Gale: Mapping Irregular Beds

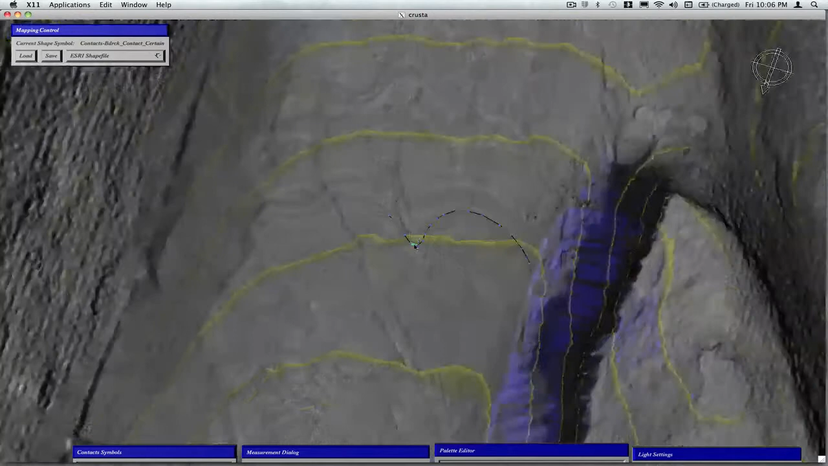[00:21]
So I started mapping those and the scale bar here is 20 meters and the contour interval is 10 meters. So one of the first things I noticed is that when you start playing with the light levels you can see that the topography in this area is pretty poorly constrained. So this low angle of illumination you can see a lot of polygonal shapes that are clearly not natural. So that suggests to me I need to be careful when interpreting the
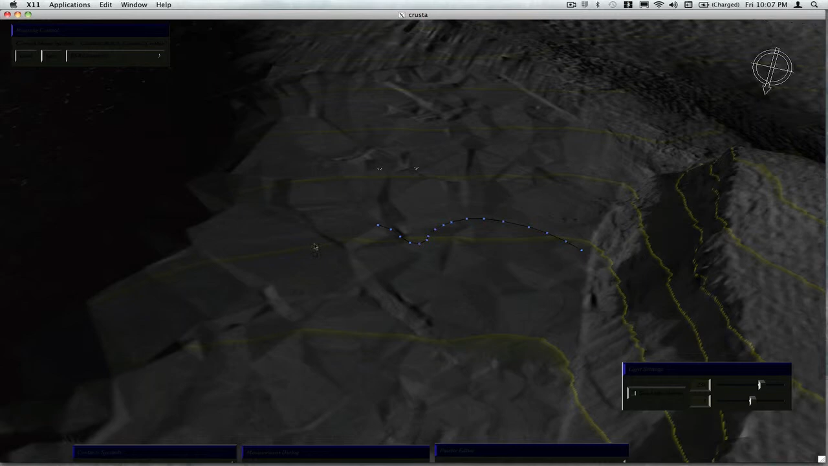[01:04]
relationship of some of the bedding to the topography. So you can see for example the topographic contour here is going going up and over. So with that caveat I've decided that I'm actually going to do the mapping without